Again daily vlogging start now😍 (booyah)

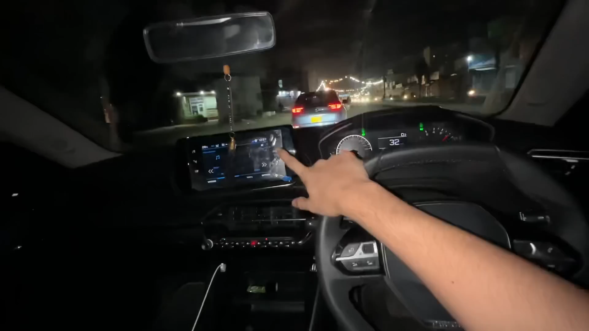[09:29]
मतलब 12:30 बज रहे हैं, लेकिन देखो आप गाड़ी मतलब चल रही है।